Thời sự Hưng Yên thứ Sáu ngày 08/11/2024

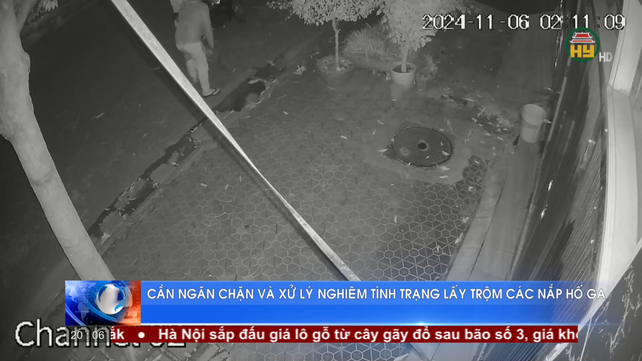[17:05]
đường vắng 2 nam thanh niên đã lấy cắp 4 cửa ghi tại khu vực các tuyến đường Nguyễn Văn Huyên, Nguyễn Huy Tưởng địa bàn phường An Tảo Tại ngã tư đường Tuệ Tĩnh với ngôi tất tố, đường Phạm Hoàng Thạch cũng có tình trạng cửa ghi gan, thu nước bị mất nắp Người dân buộc phải dùng các tấm gỗ thùng xốp chắn,